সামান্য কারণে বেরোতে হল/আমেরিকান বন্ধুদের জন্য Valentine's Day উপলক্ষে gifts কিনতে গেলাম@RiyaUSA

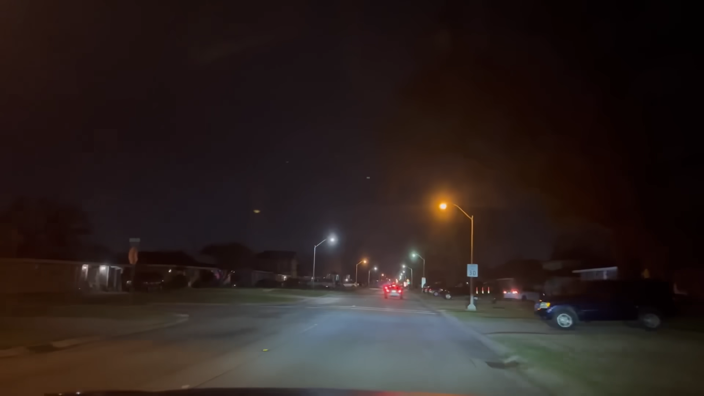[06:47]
আমরা তিনজনে গল্প করতে করতে অলমার্টের দিকে এগিয়ে যাচ্ছি আর রাস্তা পুরো ফাঁকা, দুটো একটা গাড়ি আছে। তো বন্ধুরা আমরা অলমার্টে চলে এসেছি।